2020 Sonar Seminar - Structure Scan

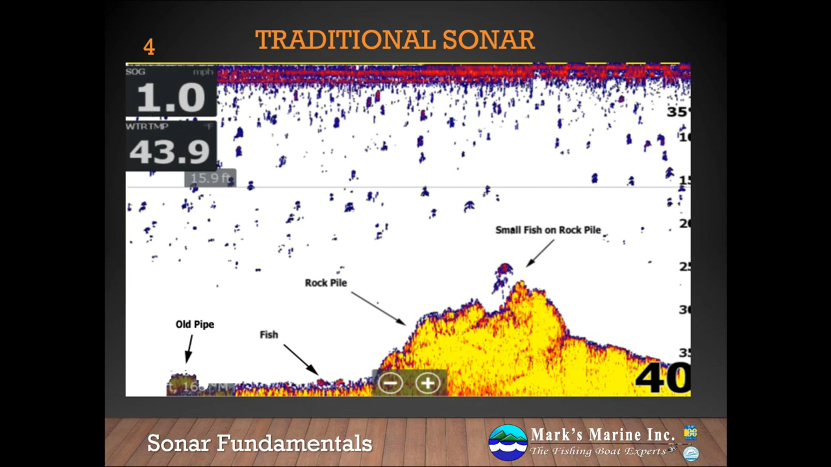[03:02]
On screen: water 43.9°F, speed 1.0 mph
You can also see a couple of bass hiding in the shadow of it, and an old water pipe right on the bottom. But because we're looking at signal strength, it's not immediately clear what some of the structure is, though we can fairly easily identify the fish targets. Next, we're going to look at that same target in the down-scan view. The small fish are barely visible on the screen as a dark brown color. The rock pile is very evident what it is, and we can very clearly see the size of the large bass that it's a larger target than the small fish. If you'll remember the previous view, we may have assumed the small fish were larger than the bass just based on their signal return.
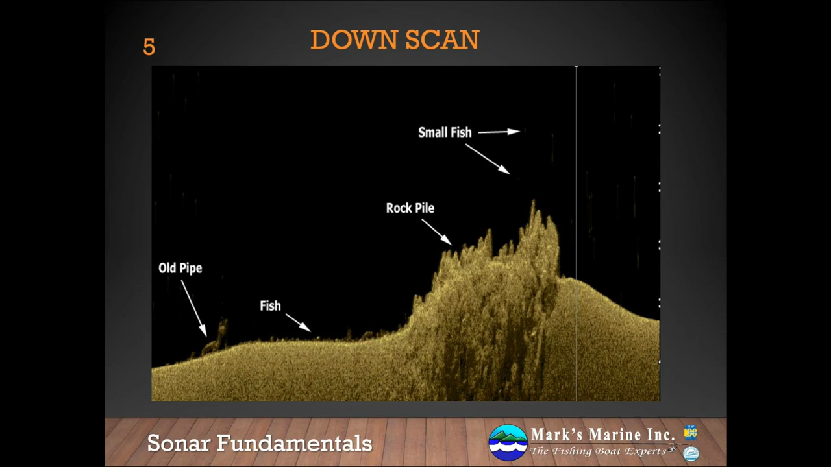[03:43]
You can also see the old water pipe. I find whenever I go over something and I'm not quite sure what I'm looking at, down-scan is the answer. When you don't know what's under you, it never hurts to flip on your down-scan beam and take a look at it. It's almost like an underwater camera. And finally, we're looking at the same object in our sight-scan, and now we really get a good idea of what's going on under the boat. We also see some objects that we missed with the previous views. It's much harder to see the small fish, but we can still see the bass on the bottom as we pass right over him. We can also see several fish further out to the side that we would have missed otherwise.
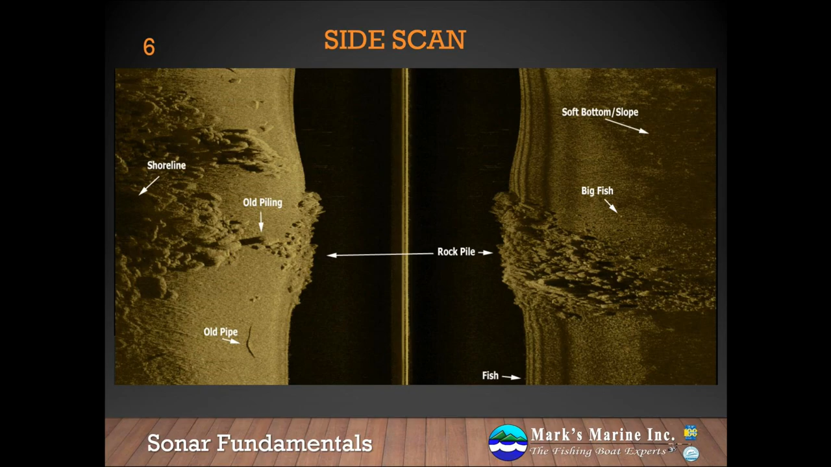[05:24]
Although if you were on a flat-bottomed lake, it could also indicate a softer bottom. Given the consistent decrease in color to the right-hand side though, this is probably a slope. Using a 3D transducer would tell us for sure. So let's learn how to read the side scan beam. I find it useful if you think about it like taking your traditional sonar and rotating it 90 degrees counterclockwise. Now is at the top center of the screen and the furthest point in the past is at the bottom center of the screen. The white line you see down the center of the screen is the travel of the boat.
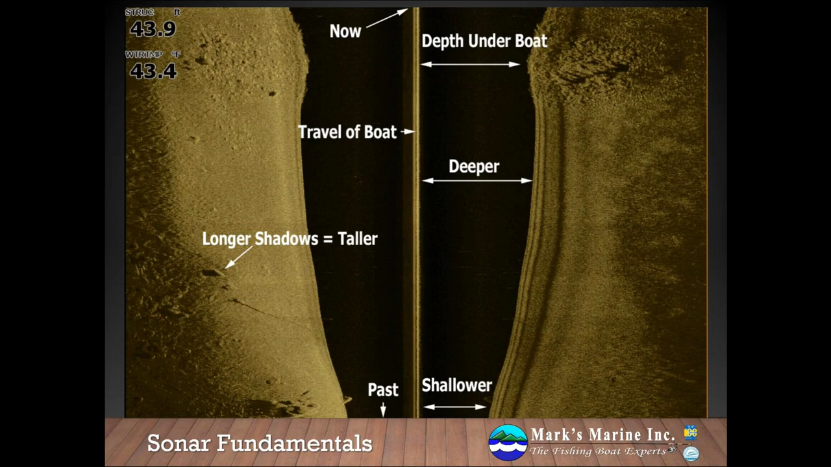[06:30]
On screen: depth 43.9 ft, water 43.4°F
And remember, brighter returns are stronger signals, darker returns are weaker signals. You can see what a hump looks like based on the decreasing depth as we go up towards that rock pile.
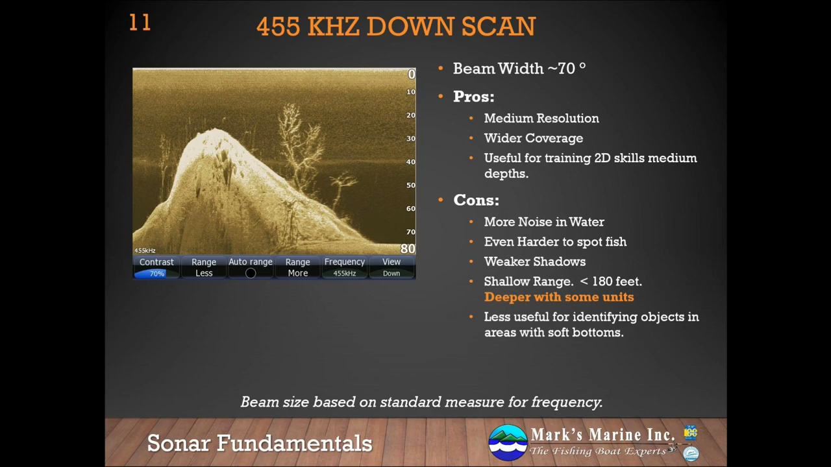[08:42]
It's still shallow ranged, approximately 150 feet is about as deep as I would get it, although manufacturers claim much deeper range. Again, if a manufacturer tells you 300 feet, I'd like to round down by about two. On our 800 kilohertz side scan beam, our beam width is 130 degrees. Generally speaking, I'm not a huge fan of the 800 kilohertz or 1.2 megahertz frequencies for side scan because of their incredibly short range. The 1.2 megahertz in particular only has about a 60 foot throw range to it. It does, however, give us the highest resolution and the sharpest shadows. So if you're looking for suspended fish, these can still be excellent frequencies to be in.
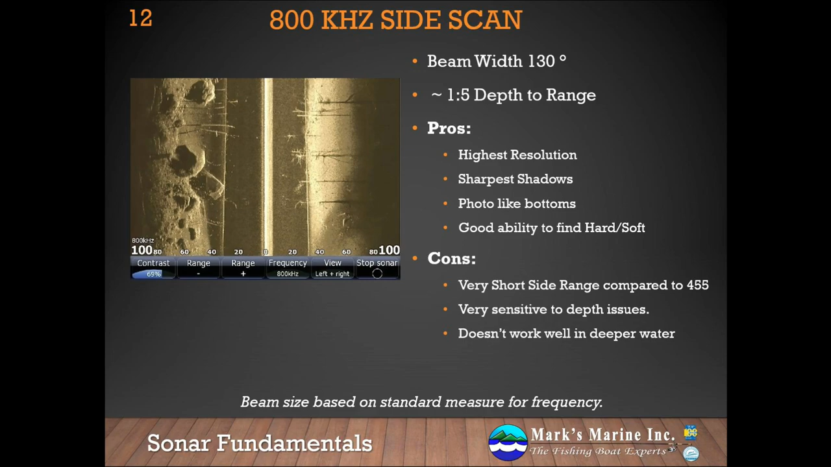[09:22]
I think that's part of the reason why with the mega technology and the UHD from Garmin, companies are playing around with the 1.2 megahertz frequency spectrum. I just hope they don't give up too much side range. A hundred foot is roughly what we're looking for. The 455 kilohertz side scan has a beam width of approximately 170 degrees. This is my favorite fire and forget mode. It can be sometimes difficult to spot fish, but with a sharp eye and the newer active 3-in-1 or mega plus transducers, you can still do it. It also has a fantastic throw range and has a very minimal dead spot in the water.
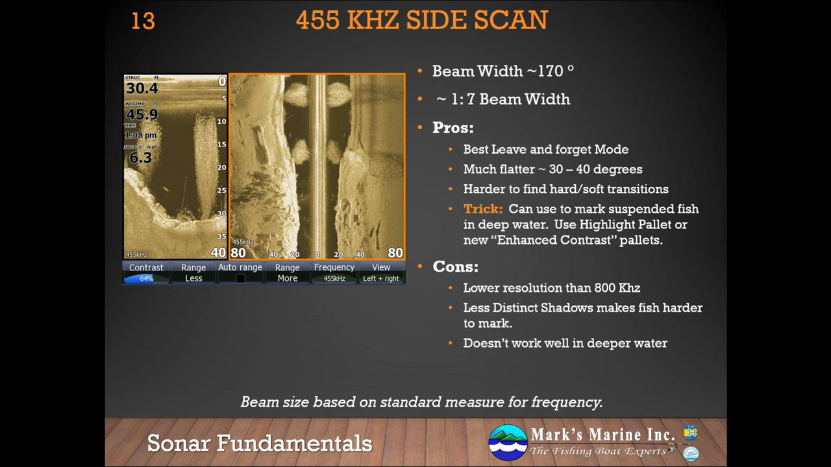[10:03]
We'll talk about the beam dead spot a little bit later, but the beam dead spot is one of the primary complaints I have against the higher frequencies as it increases the area that isn't covered by the side scan beam. Let's talk briefly about the difference between range and lateral distance.
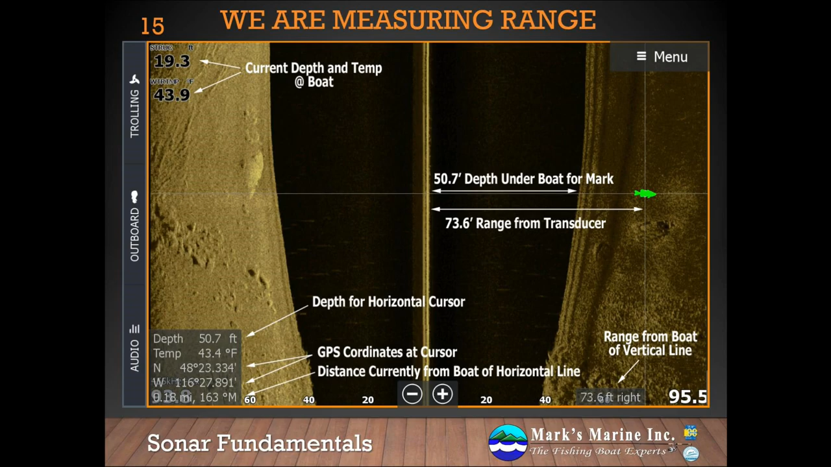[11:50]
Specifically, it's measuring 73.6 feet in the current example, and we're going to assume that we have a fish target on this shelf. So let's look at the previous example from a different view. Please pardon the bad art.
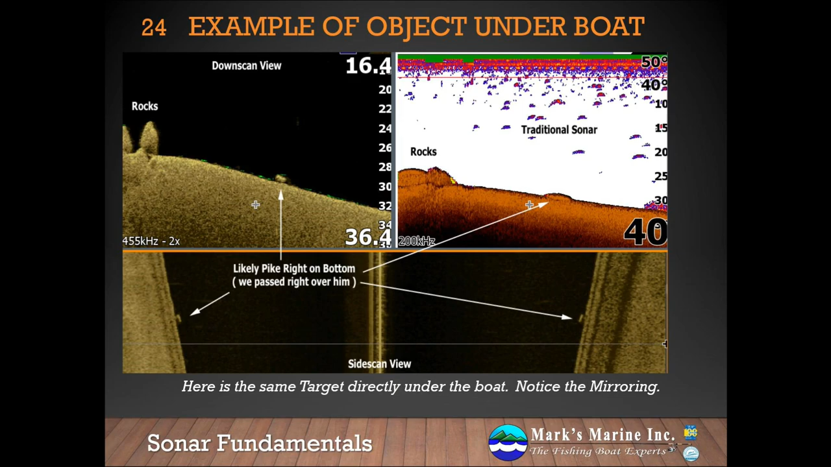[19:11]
However, the oblong body and the size of the target makes it likely that this is a pike, laying right down in the mud, right off this rock pile, right at the edge of a steep slope, waiting to ambush fish. Let's take a moment to look at two other companies' side-scan. First, we'll look at the Hummingbird Mega. Actually, they're on the Mega Plus right now. The Mega Plus and the Lowrance Active 3-in-1 are both very, very good side-scanning transducers, and really it comes down to what your personal preference is. They have nearly equivalent ranges and nearly equivalent sharpness.
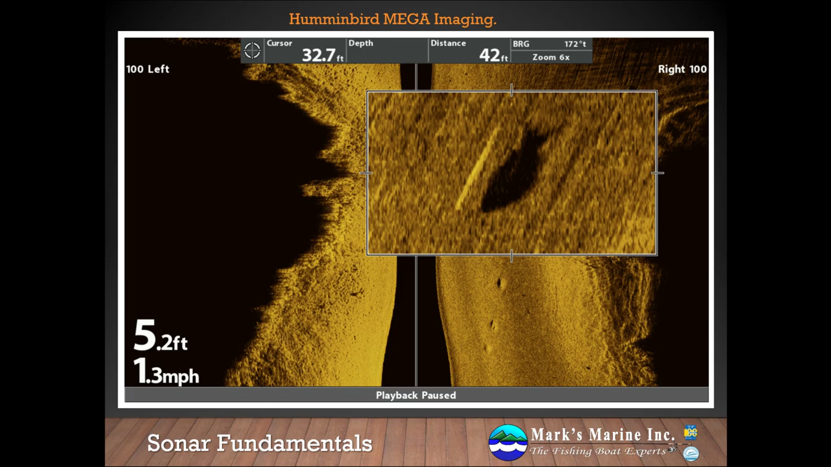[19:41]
On screen: speed 1.3 mph
We would put Lowrance and Hummingbird as the top right now for side-scanning transducers. Garmin just updated their side-scanning transducers recently with the UHD, and particularly after the last software patch, they've shown notable improvements in their side-scan technology. They're still a little bit behind Lowrance and Hummingbird, but they're getting quite a bit sharper. The main flaw in the UHD currently is that it's a 1.2 MHz focus transducer. This means it has a much shorter throw range than the Lowrance. The Lowrance 3D transducer can look sideways up to 500 feet.